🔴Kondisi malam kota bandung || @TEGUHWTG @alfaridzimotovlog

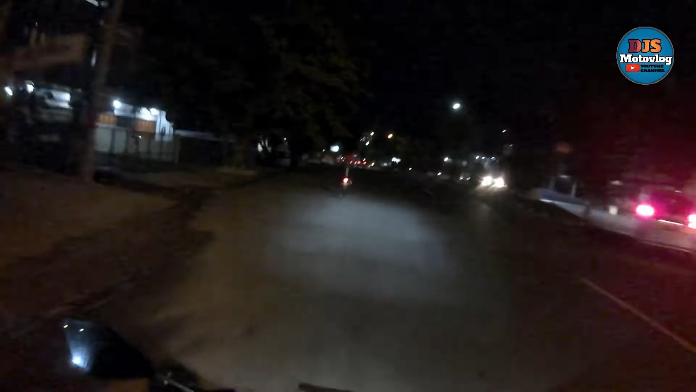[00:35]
oke kita enter cuy sekarang berada di jalan BKR cuy eh
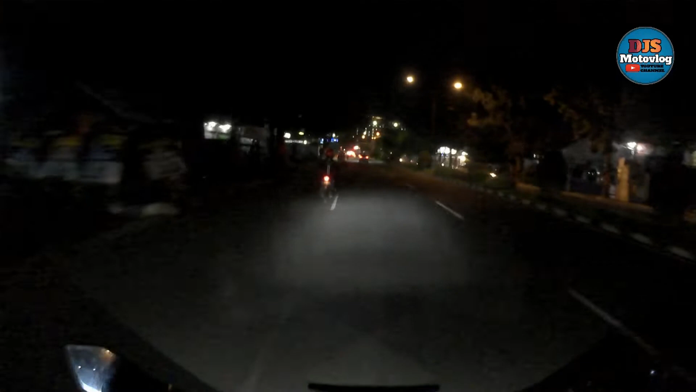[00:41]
jalan BKR jalan pojang 45 kita biasalah ke motor-motor Bandung aja gitu cuy nah kita berada di setopan bawah batu
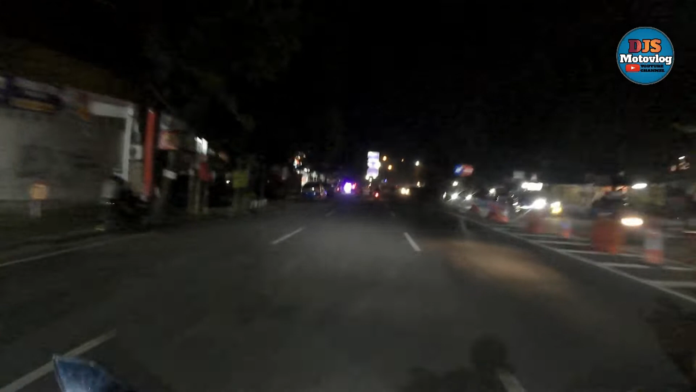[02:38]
nah kita berada di last week cuy nah di depan kereta api
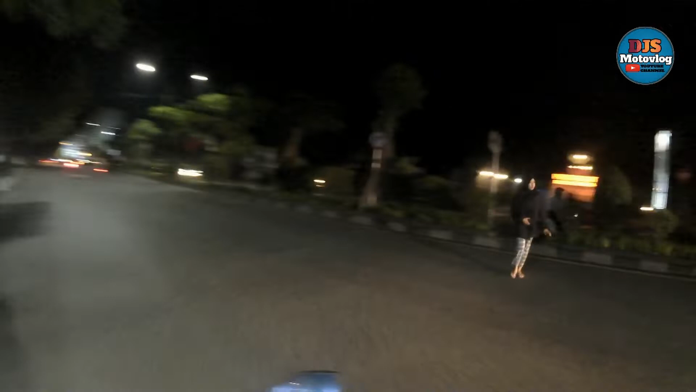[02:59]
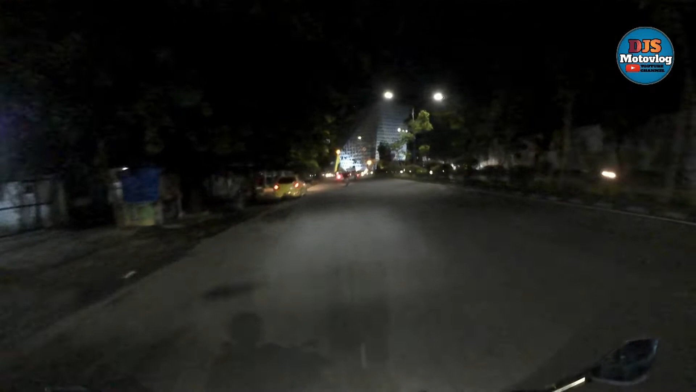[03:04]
kita ke kiri
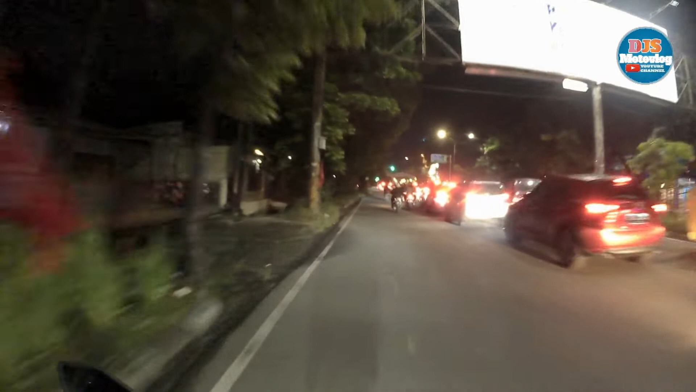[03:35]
nah kita ke kiri lagi cuy nah kalau ke kanan tuh ke apa ke si cahil kalau yang lurus ke bisa ke dagu tuh nah kita berada di jalan nah
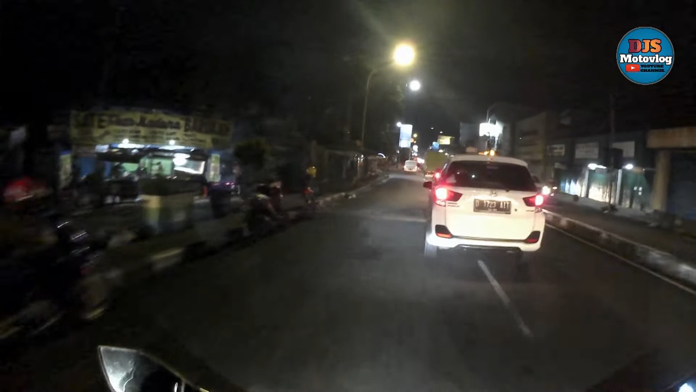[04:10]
nah kita berada di daerah Amajani nah di depan nah di depan sebelah kanan tuh pasar cuy pasar kosambi kalau siang disini maket
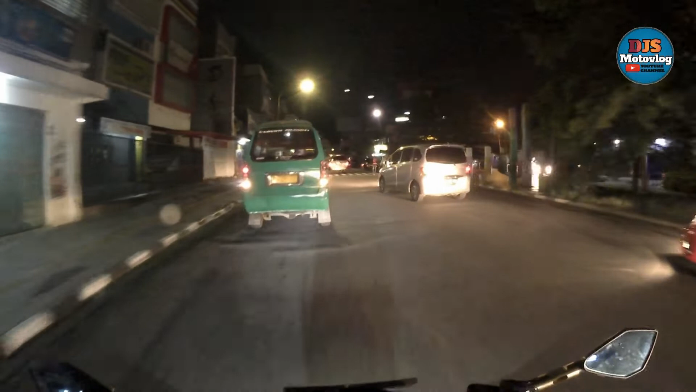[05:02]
nah di depan nah di depan simpang lima cuy stafan simpang lima nah kita belok kiri
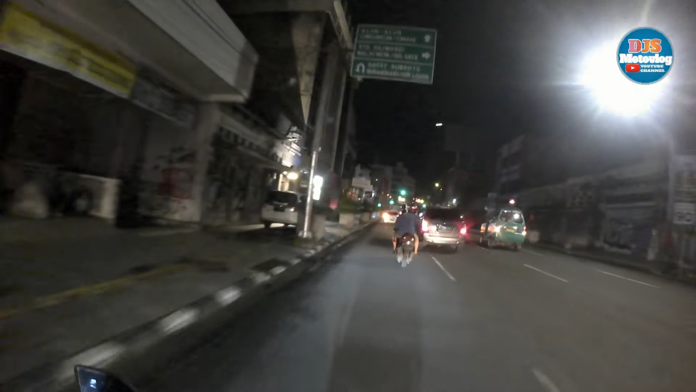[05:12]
kalau yang lurus lurus tuh ke apa lurus ke jalan Asia Afrika alun-alun
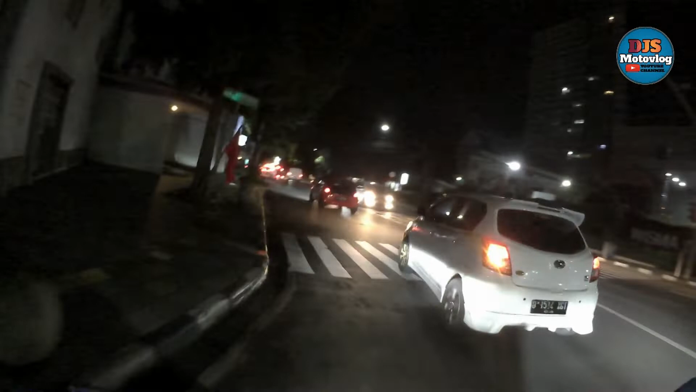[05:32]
nah kita belok kiri nah kita